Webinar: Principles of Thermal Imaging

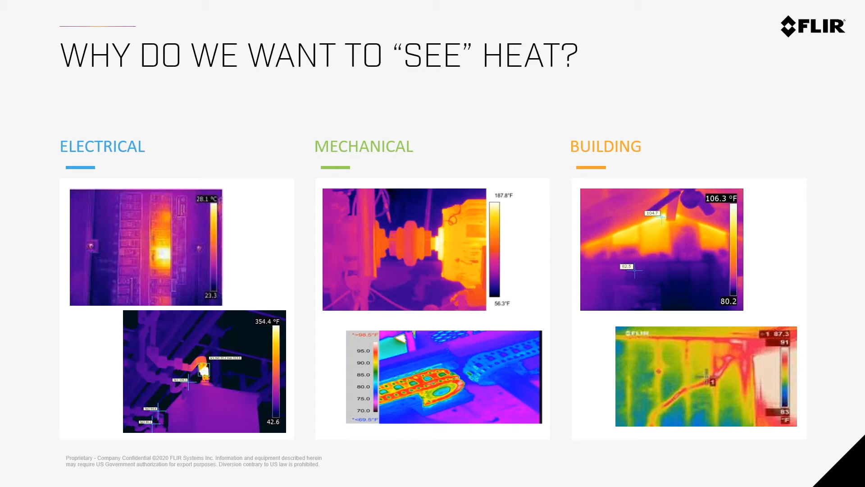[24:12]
You know, maybe there's missing insulation or you're looking for a hot wire. You know, you want to make sure that, you know, the building is energy efficient, no leaks in windows, right? You can use thermal imaging cameras to find all of those issues. Public safety and security.
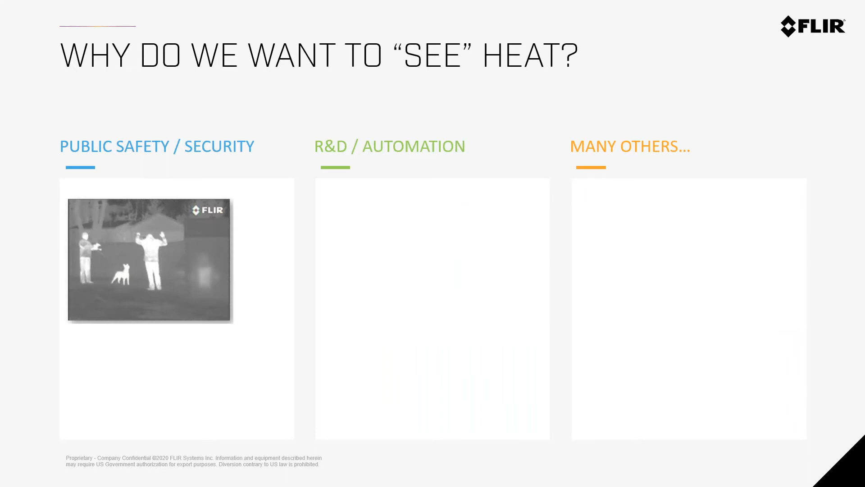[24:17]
You know, law enforcement, firefighters, they use our cameras to navigate, you know, fiery buildings or search and rescue or to find bad guys out in the dark, right? Some things happening at the Mexican border, right? You might have seen people crossing the border, climbing the walls and it's at night. So, our eyes are not working when it's pitch black at night, but we use thermal imaging cameras to actually find people in the night.
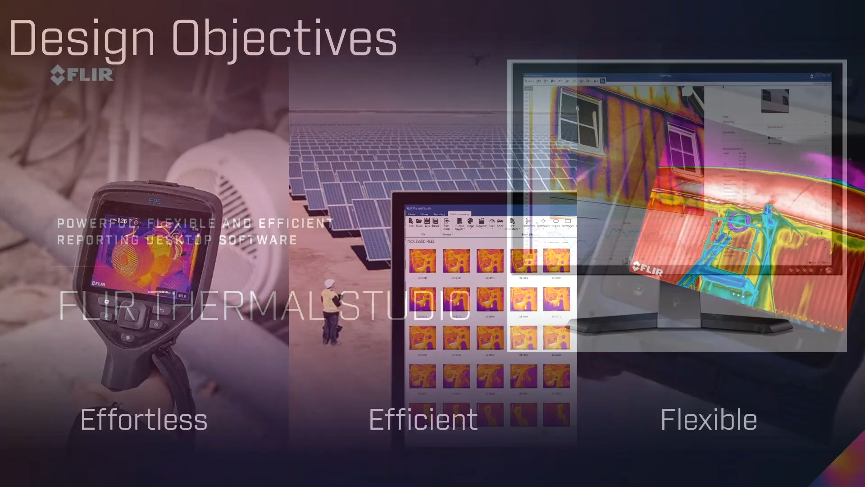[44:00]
So, when we created the software and we just revamped it, it was called FLIR Tools or FLIR Tools Plus. Now, we're moving to a group of software that's called FLIR Thermal Studio. We have standard and pro and as well as a free version. But really what we wanted this to be was, you know, effortless, efficient, and flexible.
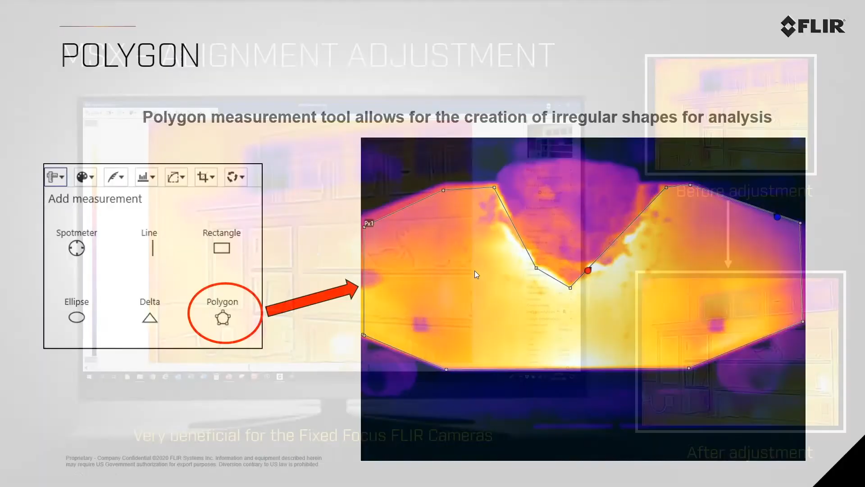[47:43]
I can actually create different shapes and different sizes to inspect an image. I might not care about all of this, right? I just want this kind of like looking trapezoid thing. I mean, those, that's the temperatures, that's the area or the target that I'm interested in. Now, you can free form make that own object.
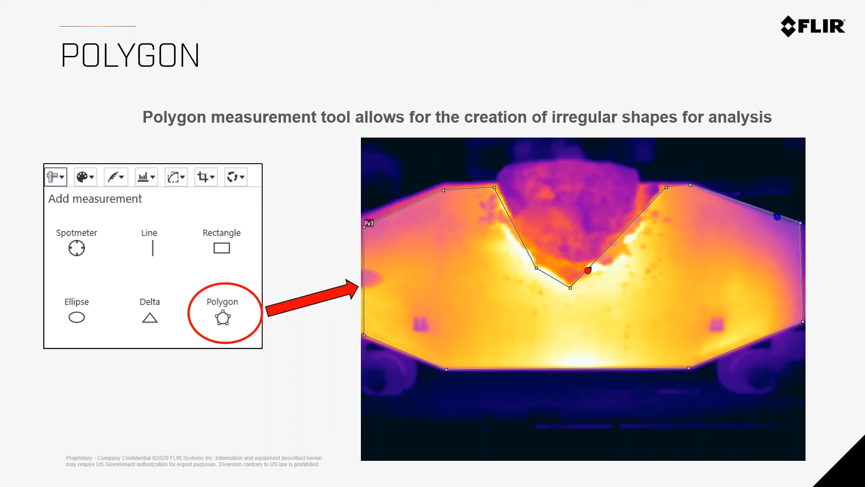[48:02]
Before, it would just be like a circle, you know, or a rectangle. Now, we have this polygon feature, which is pretty cool.
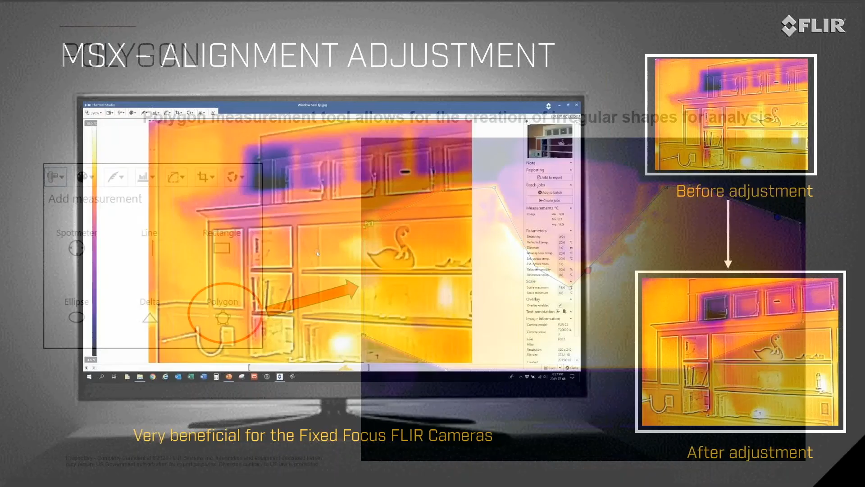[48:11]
We also have something that's called MSX alignment adjustment. So, a feature on all of our cameras is MSX. And basically, what that is, is that our cameras have both a visual camera and a thermal imaging camera or a detector. And you can use them congruently. And basically, on your thermal image, we will emboss the visual context of that image onto the thermal.
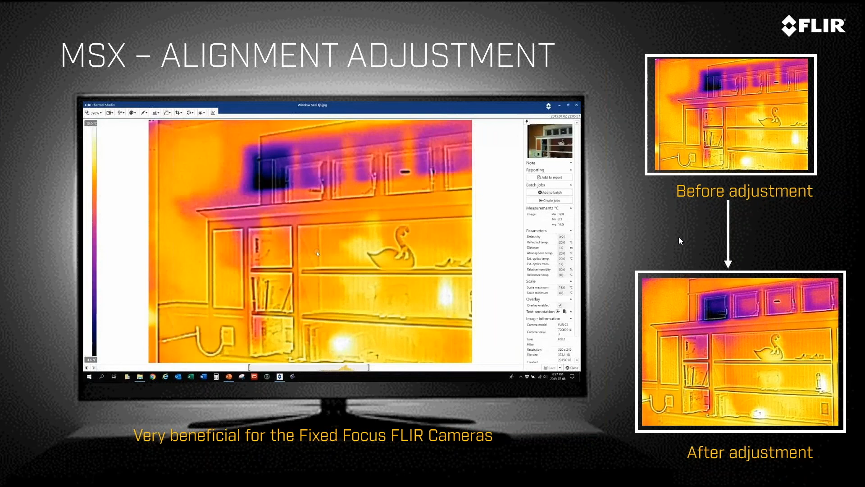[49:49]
You can turn it off when you're in the software if you want it or if you don't need it. You can also now rotate and crop images. So, if you're out, if you're like a building inspector, and you don't have your camera, you know, perfectly level, or you're in a compromising position where you've got to have your camera tilted. But now, when you're back at the lab, you're back on your computer, and you want this thing to look a little bit better and make a little more sense, easier on the eyes, now I can actually rotate and crop this to what is just important for me.
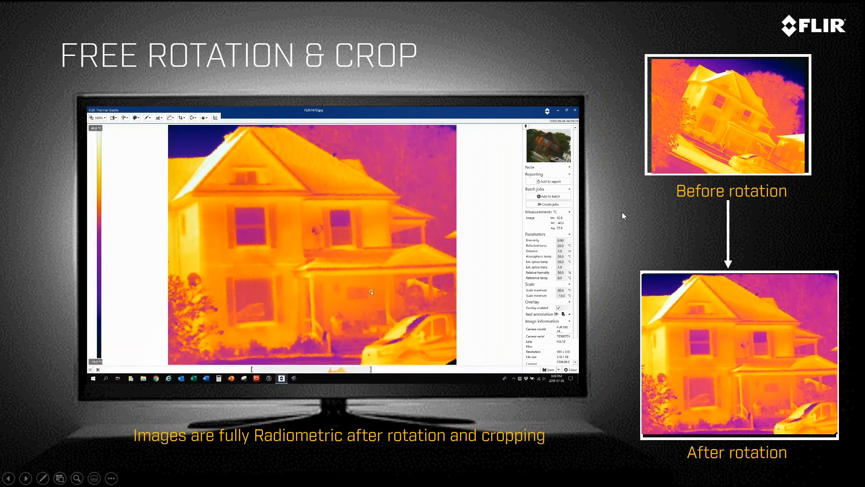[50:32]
So, now, instead of this house being on a, you know, on a slope in San Francisco, you know, kind of looks like that before the rotation. Now, I can say, nope, it's, you know, on flat ground land. Now, it's easier to look at this image. Here's the live map view that I mentioned, again, on the other slide.